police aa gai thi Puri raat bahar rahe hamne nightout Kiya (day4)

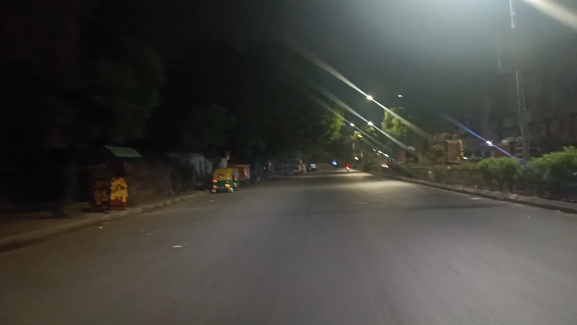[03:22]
अभी रास्ते में ऑलमोस्ट कोई नहीं है, वो जा रहा है आगे भाई। नाश्ता वास्ता तो कर लिया हम लोगों ने, तो भी लोग आए पुल खेलने, तो चलिए चलते हैं, दिखाता हूँ मैं आपको कैसा है टेबल।